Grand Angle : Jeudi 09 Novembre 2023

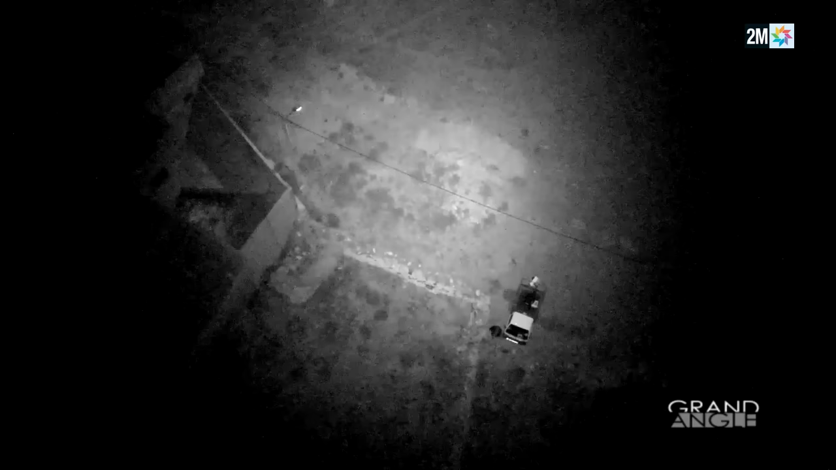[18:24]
Grâce à un drone doté d'une caméra thermique, les éléments de la gendarmerie royale sont orientés pour déjouer une grosse opération de trafic de stupéfiants et localiser le lieu de stockage. Les informations précises fournies par le drone permettent l'interpellation de trois individus opérant dans le cadre d'un réseau de narcotrafiquants.